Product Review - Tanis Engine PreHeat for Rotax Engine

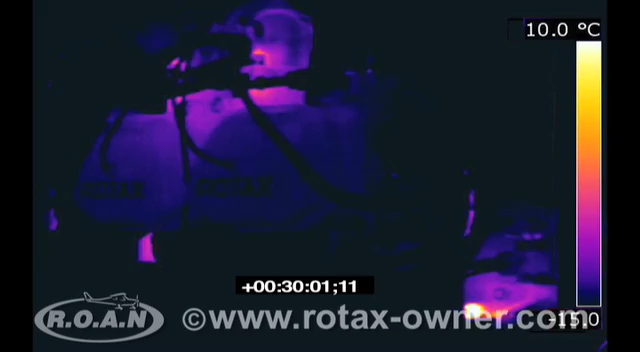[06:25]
On screen: scale top 10.0°C
Here we see thermal images taken at 30-minute intervals.
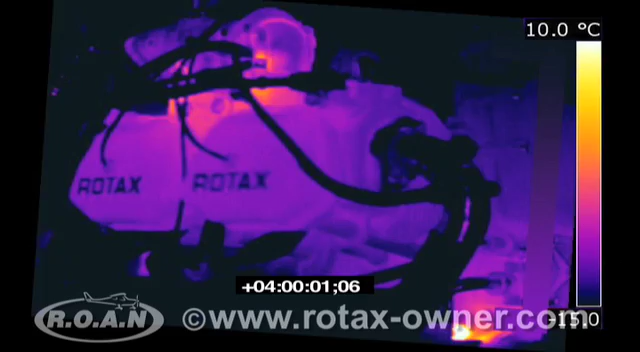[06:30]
On screen: scale top 10.0°C
At the end of the 5-hour preheat period, the uncowled and unwrapped engine, having been subjected to minus 29 degrees centigrade wind chill, displayed the following temperatures.
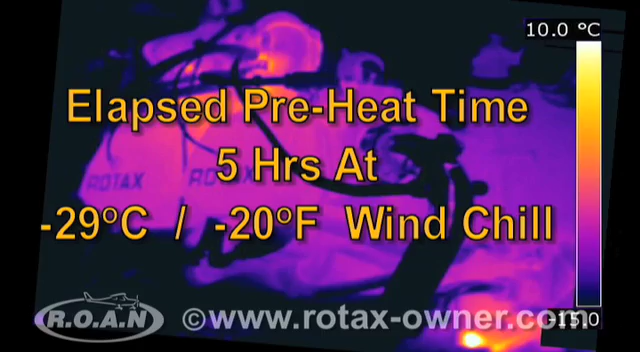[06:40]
On screen: scale top 10.0°C
Cylinder heads, minus 3 degrees Celsius.
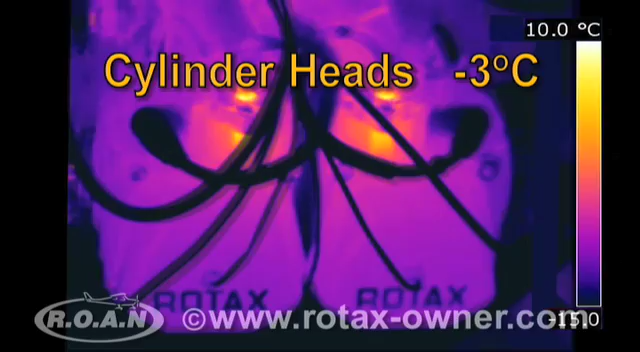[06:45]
On screen: scale top 10.0°C
Intake manifolds, minus 4 degrees Celsius.
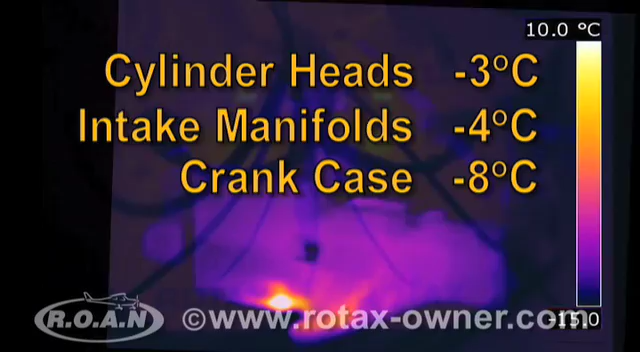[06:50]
On screen: scale top 10.0°C
Crank case, minus 8 degrees Celsius. Oil tank, minus 4 degrees Celsius.
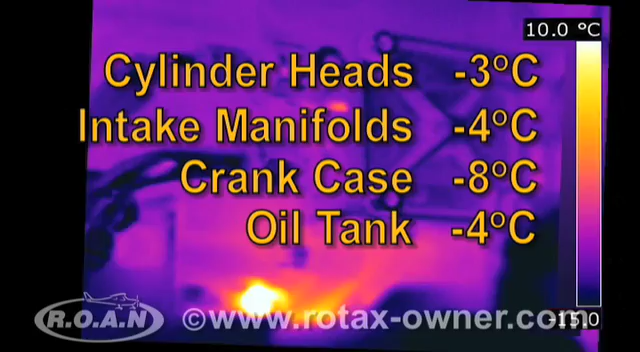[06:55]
In this worst case scenario we could create, with an uncowled and unwrapped engine
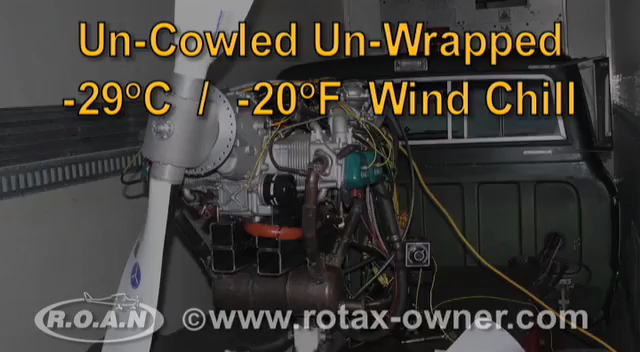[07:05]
submitted to minus 29 degrees Celsius wind chill,
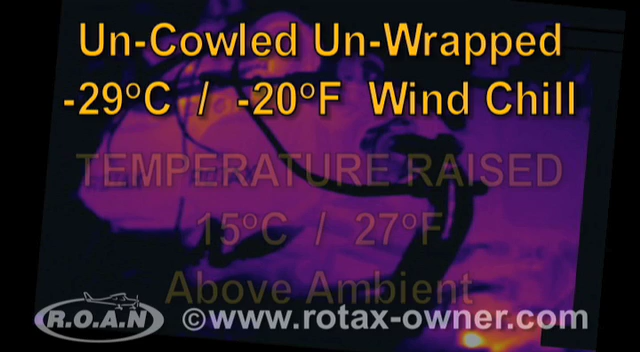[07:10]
the Tannis preheat system raised the engine temperature an average of 15 degrees Celsius above ambient.
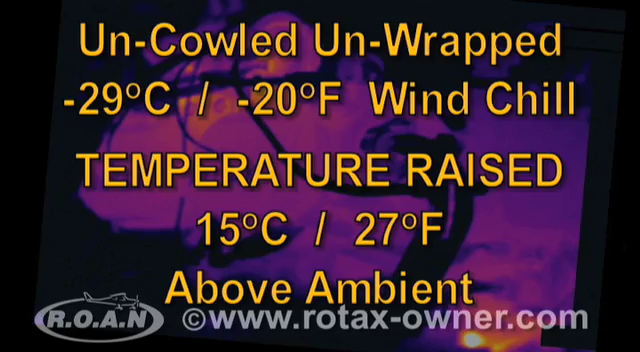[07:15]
A crankshaft rotation torque test was repeated on the engine after preheating.
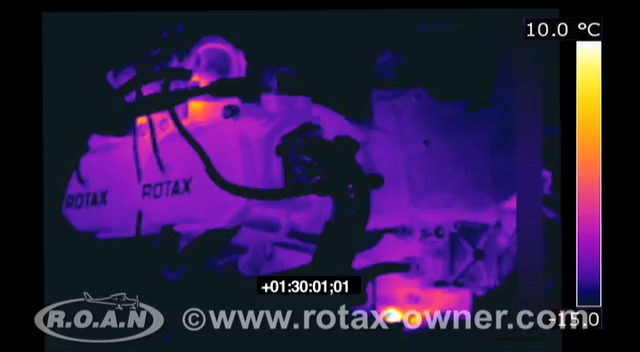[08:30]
On screen: scale top 10.0°C
Here we see thermal images taken at 30 minute intervals.
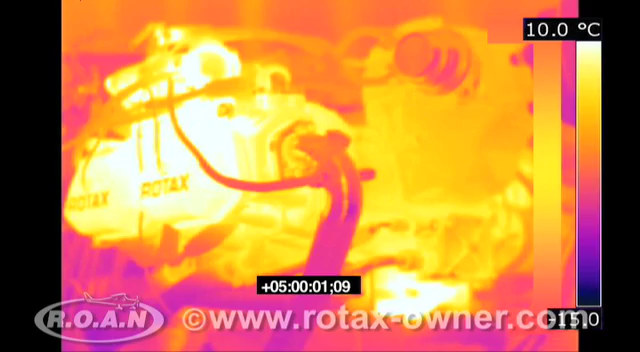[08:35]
On screen: scale top 10.0°C
At the end of the 5 hour preheat period, the thermal blanket wrapped engine,
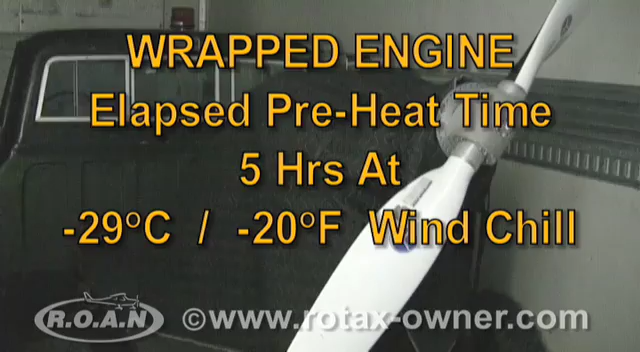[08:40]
having been subjected to minus 29 degrees Celsius wind chill, displayed the following temperatures.
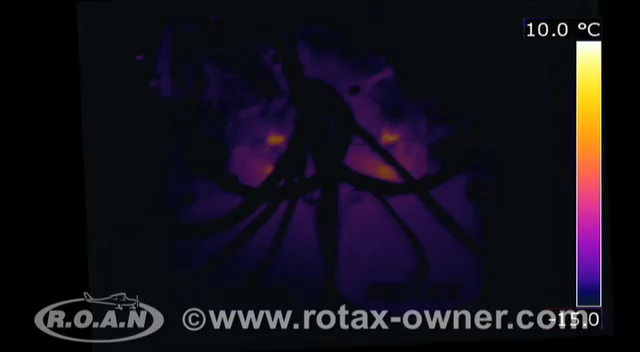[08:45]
On screen: scale top 10.0°C
Cylinder heads, 10 degrees Celsius.
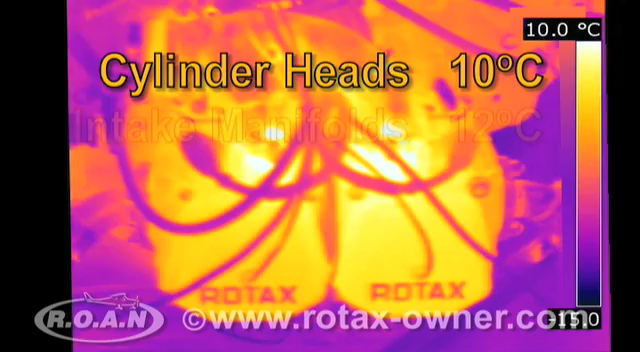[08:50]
On screen: scale top 10.0°C
Intake manifolds, 12 degrees Celsius. Crank case, 3 degrees Celsius.
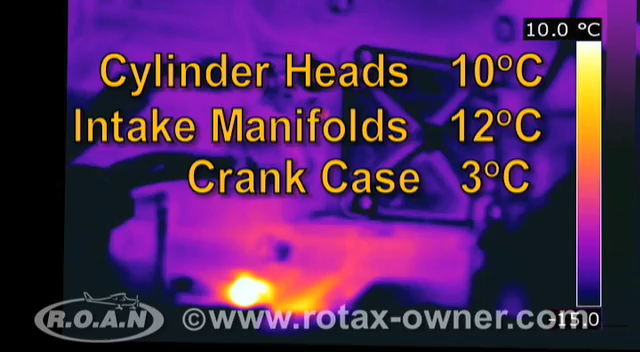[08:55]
On screen: scale top 10.0°C
Oil tank, 4 degrees Celsius.
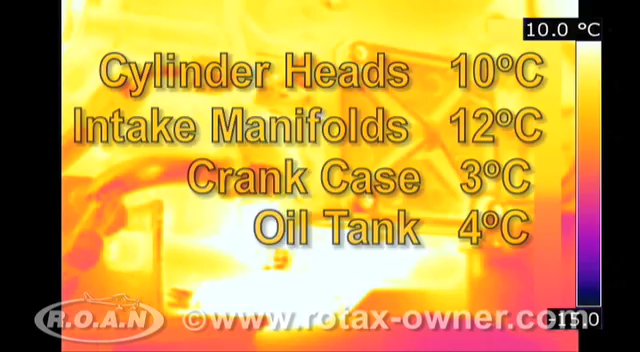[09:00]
On screen: scale top 10.0°C
With the engine wrapped in a thermal blanket and submitted to minus 29 degrees Celsius wind chill,
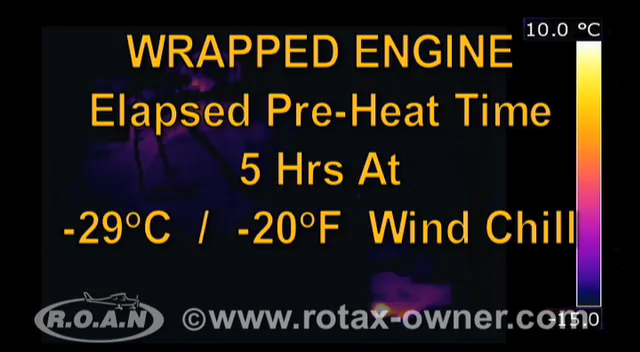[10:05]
On screen: scale top 10.0°C
the Tannis system was able to increase the engine temperature by an average of 28
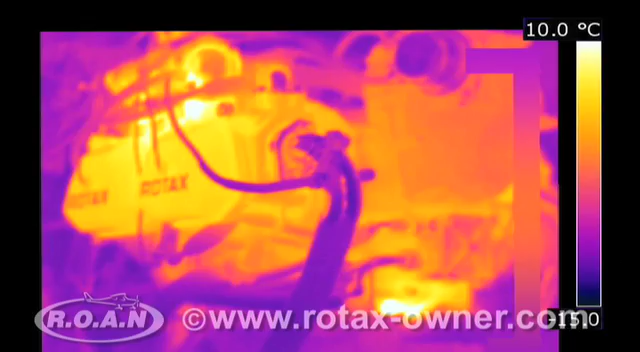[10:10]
On screen: scale top 10.0°C
degrees Celsius above ambient over a 5 hour preheat period.